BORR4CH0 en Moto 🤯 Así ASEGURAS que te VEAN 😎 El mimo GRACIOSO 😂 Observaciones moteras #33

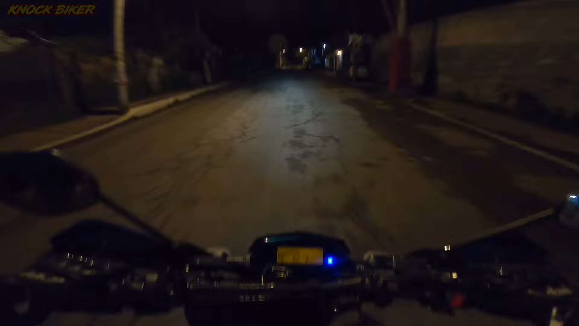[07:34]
Qué chingón cuando te bajan las luces, ¿no? Para que veas bien. Qué pinche frío, banda. Chinga su madre, me voy por el empedrado.
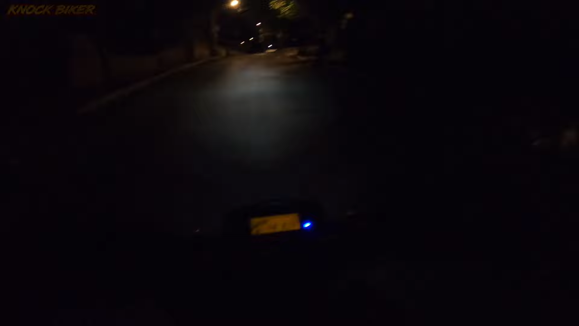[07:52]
Dicen que está medio culero por aquí, pero... No me quiero ir hasta Santa Rosa, banda. Así que, vámonos recio. Sin pararnos por aquí, banda, porque según aquí, asaltan. Oh, por Dios, tengo miedo. Ya pasaron unas motitos.
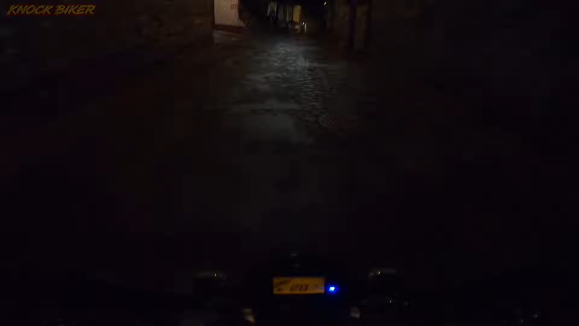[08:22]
Se veían como si nada, entonces. Pues vámonos. Sin pararnos, van, sin pararnos, porque